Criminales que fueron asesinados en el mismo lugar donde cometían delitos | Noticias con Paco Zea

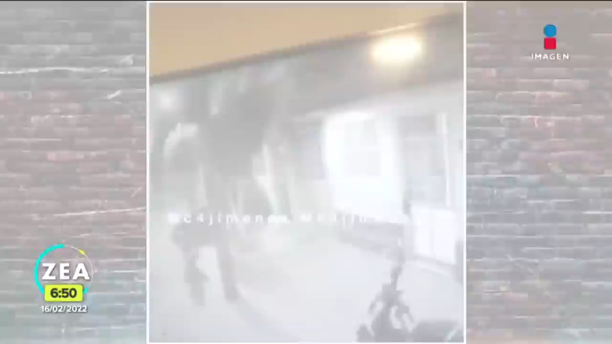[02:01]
Vamos a ver otra toma. Ahí la libró. Ahí la libró, sí. De hecho, podemos ver cómo corre él.